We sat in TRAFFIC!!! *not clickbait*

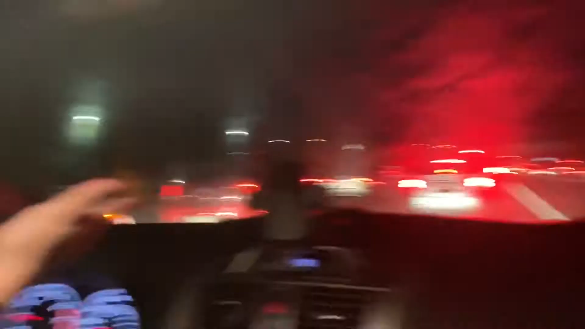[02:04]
Here we have many cars trying desperately through all of their lack of gas and slow patience due to being at work for several hours, desperately trying to get on the freeway so that they may one day.